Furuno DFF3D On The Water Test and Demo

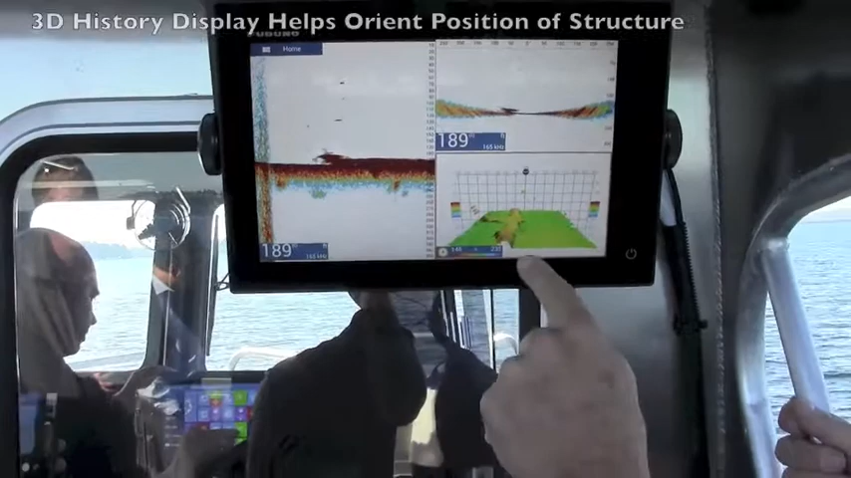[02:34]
you can see in the 3D history mode that I can show where that structure is exactly with reference to, you know, how far off to the size of the boat we are.
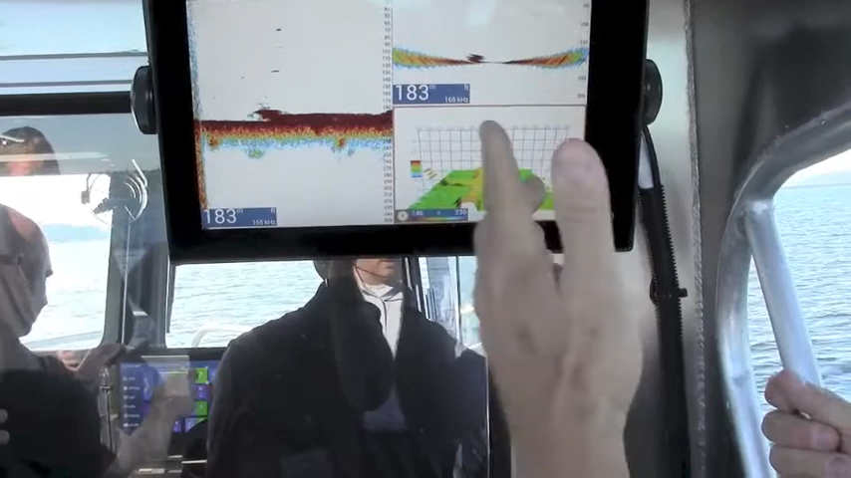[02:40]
So here you can see I'm actually marking that one point. You can see that's at a range of about 4 yards off the bottom, but at 190 feet and about 250 feet out.
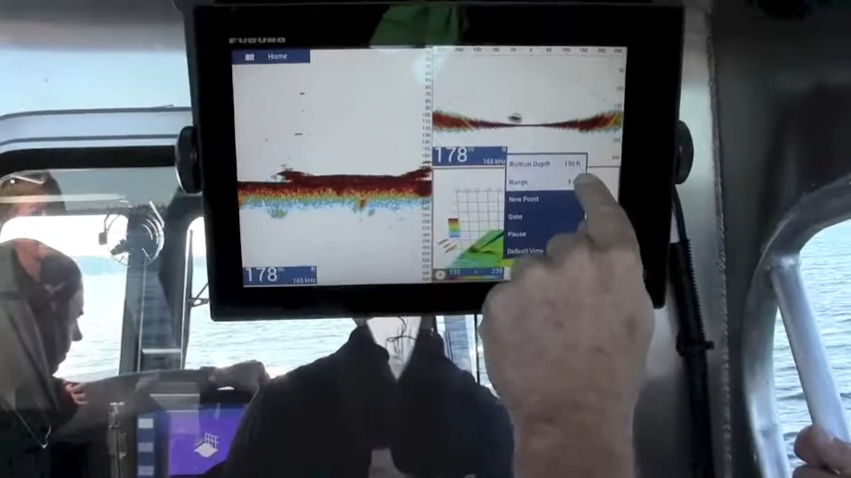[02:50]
So even though we're in, say, 195 feet of water,
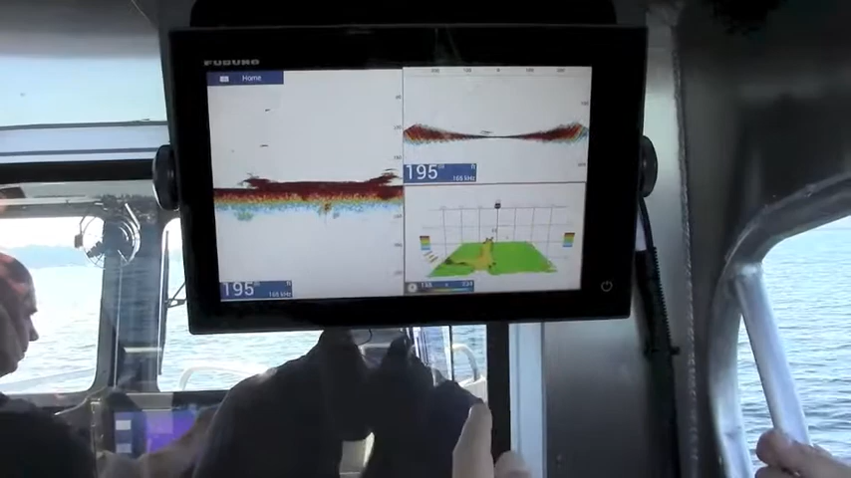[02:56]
I can look out almost 300 feet off to the side of the boat and see how
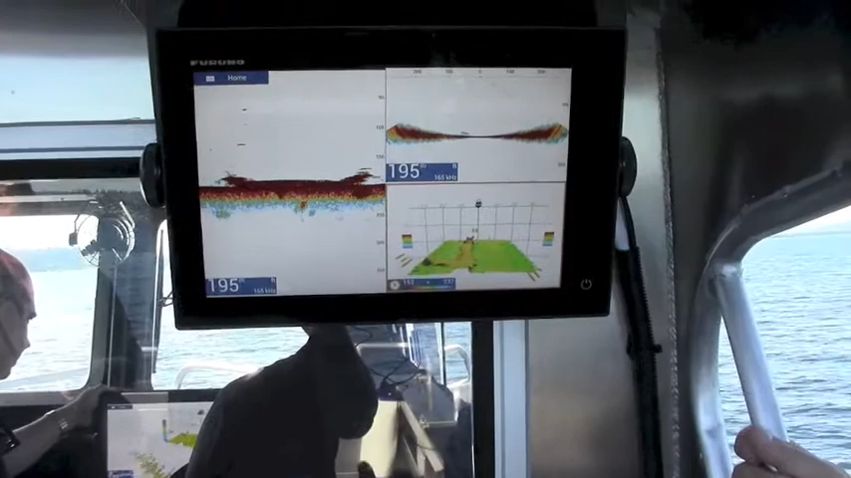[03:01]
far that information is or where that wreck is or where that structure that we want to target and fish. Or if you're diving or if you're treasure hunting, if you're looking for wrecks, this is a perfect kind of system for that kind of detection,
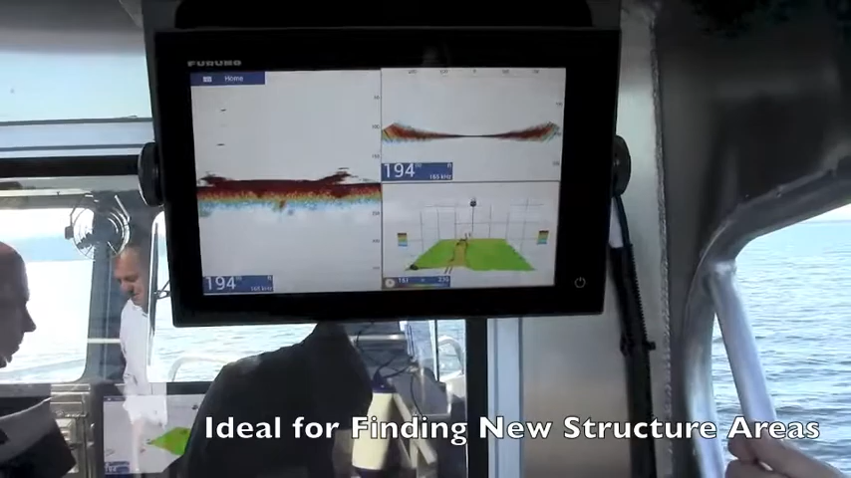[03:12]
and it gives you very good situational awareness and it shows
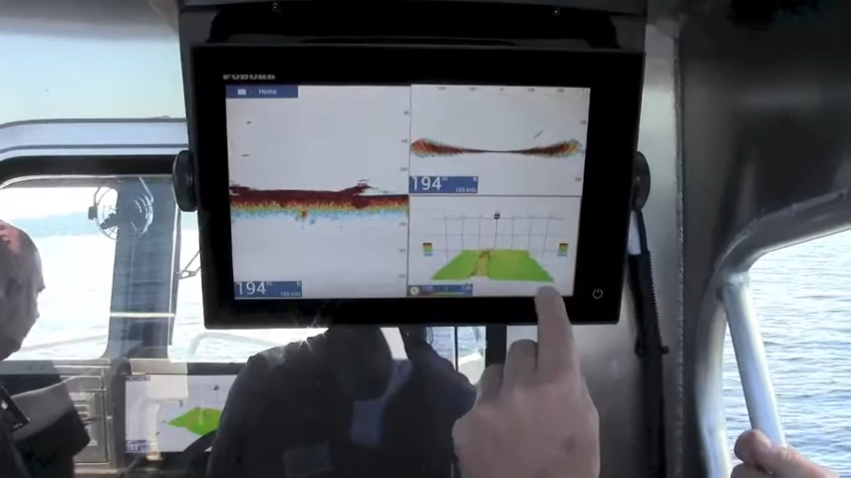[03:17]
exactly how far off the bottom or how far off to the sides of the boat that that information is or those targets are.
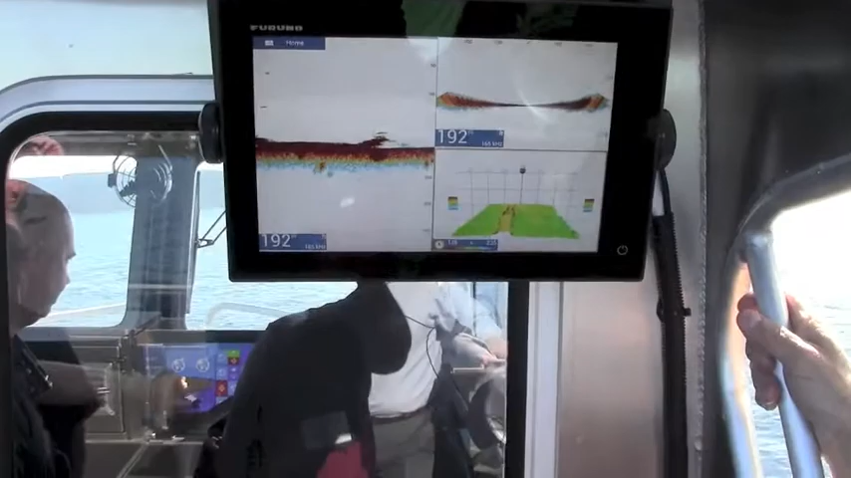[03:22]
Not only can we see the wrecks, we can actually target fish exactly over the top of the wrecks and see exactly where they are.
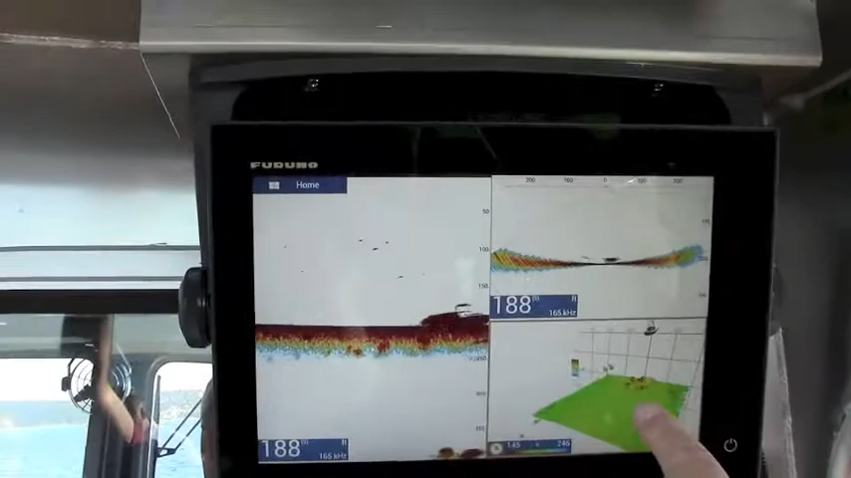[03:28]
So you can really find, you know, for example,